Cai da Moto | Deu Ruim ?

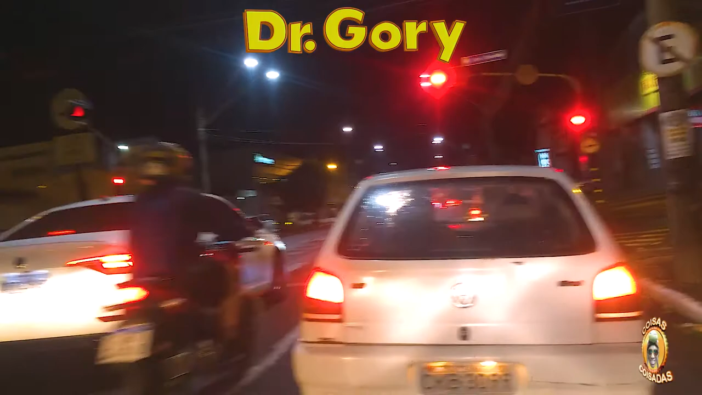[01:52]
eu juro que não é bom ficar perto desses carro assim, vocês sabem né, esses motoristas assim ó complicado
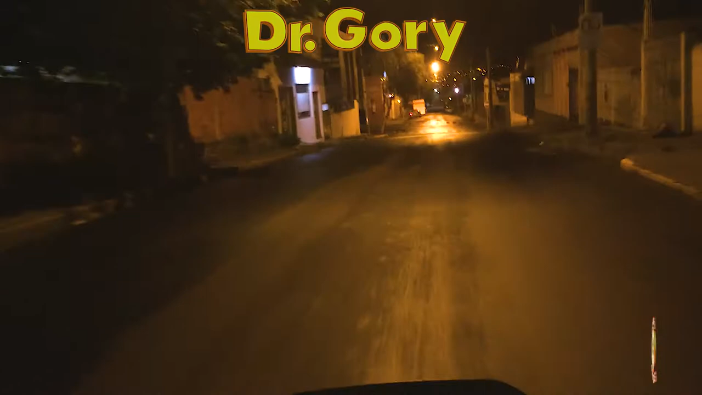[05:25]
tá essa neblina aí aí complica, complica, complica, complica então, bom, tomara que seja só o retrovisor que desafrouxou,